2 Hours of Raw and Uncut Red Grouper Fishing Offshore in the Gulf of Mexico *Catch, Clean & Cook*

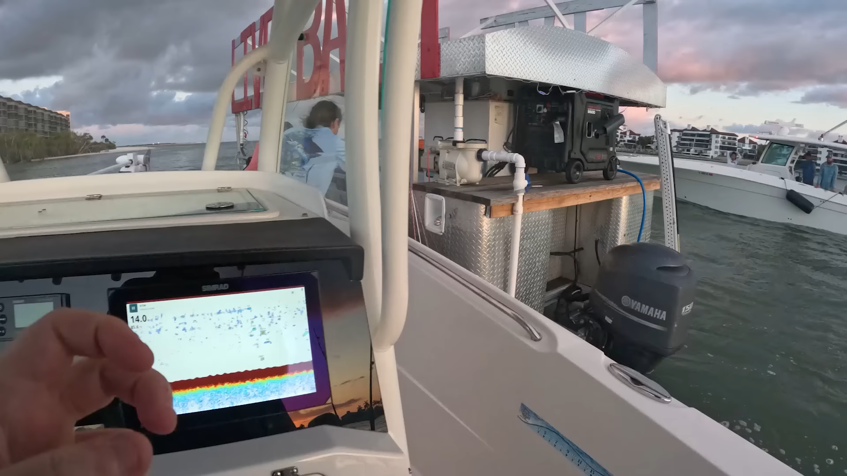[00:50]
Red grouper season is now closed in the Gulf of Mexico until the first of the year.
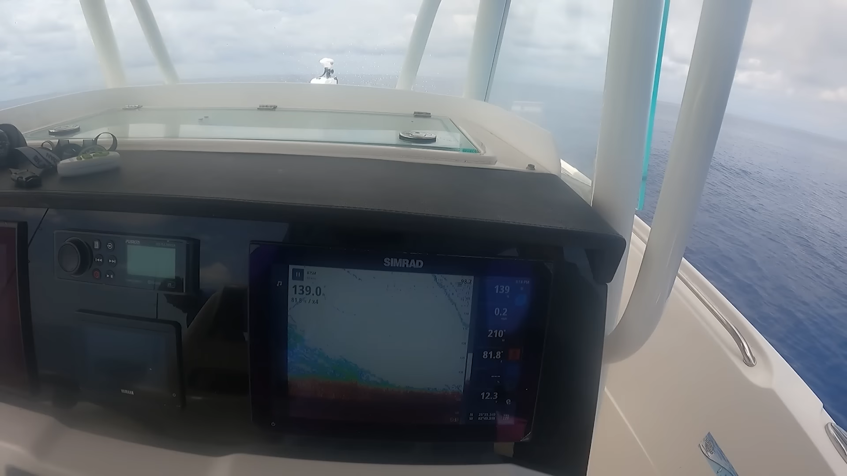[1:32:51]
You can see here we are marking hard bottom, which is in dark red on my chart plotter. This was on a whole thread fin. I'm going to pull this out.
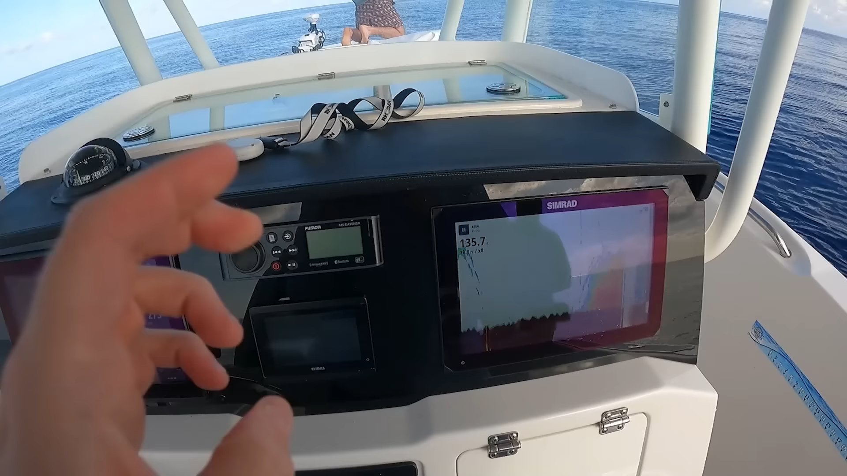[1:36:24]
And we are definitely starting to mark a good mound of fish.
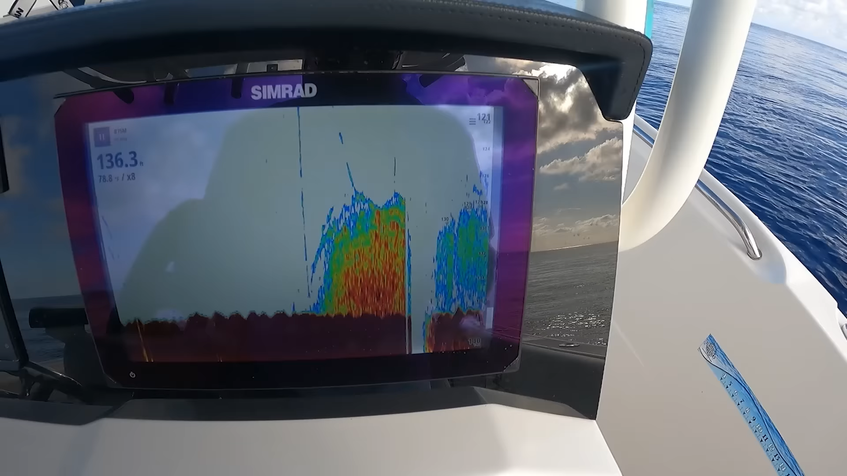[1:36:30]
So we're gonna drop some baits and see what we got. You having trouble? You got him, Uncle Barry. He's got one. You got him.
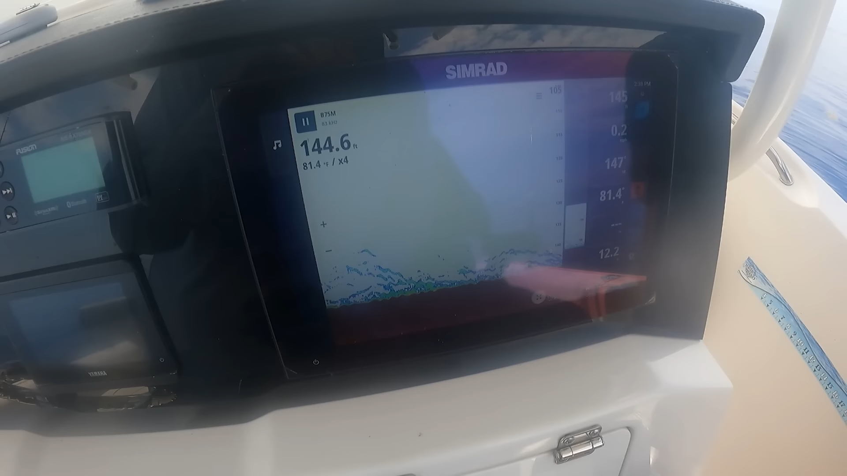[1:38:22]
On screen: depth 144.6 ft
And when you're on plane and it's calm out, just change your chart plotter scroll speed to high so you can see the bottom as you're moving long, going fast. And it's time to put this guy on.
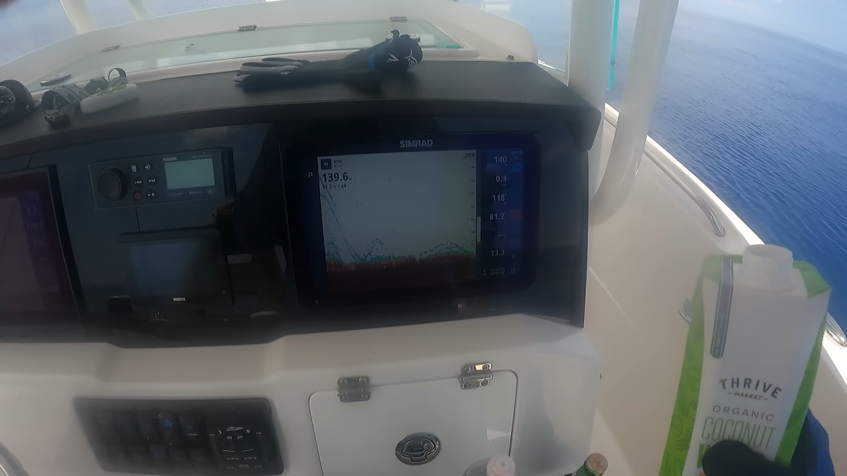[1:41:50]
And if you see blue or green above those marks, that will mean there is bait or snapper above them. Red grouper usually do hang in schools,
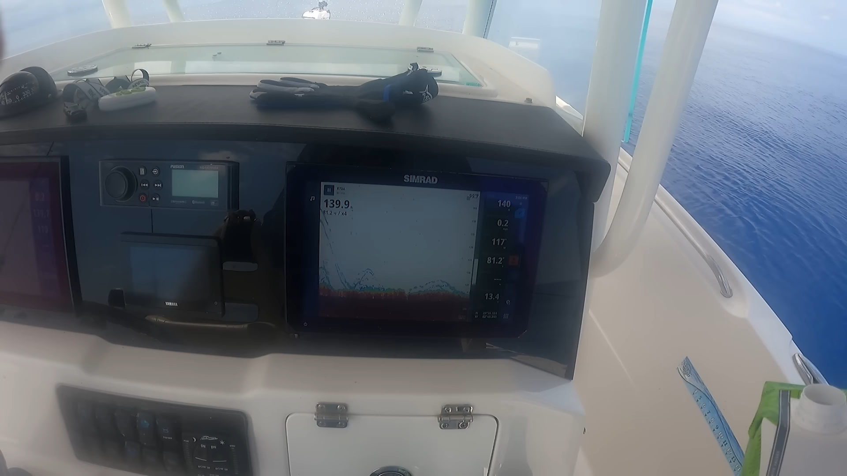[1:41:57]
so once you find one, you will find more in the same area.